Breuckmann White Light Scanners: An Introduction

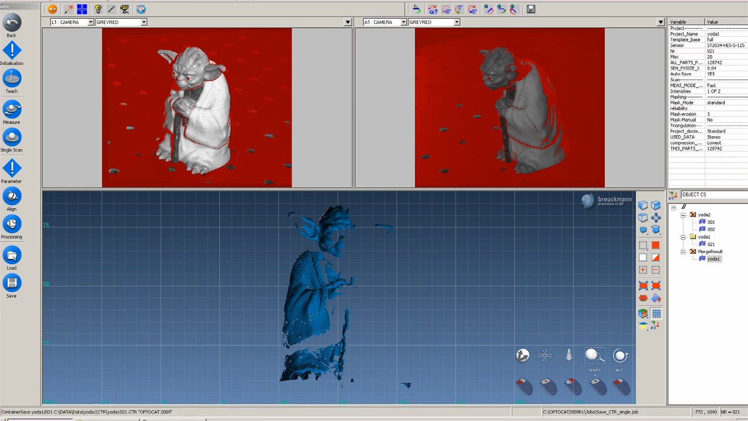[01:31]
The scanner utilizes contour alignment, sticker or target alignment, or the incorporation of photogrammetry.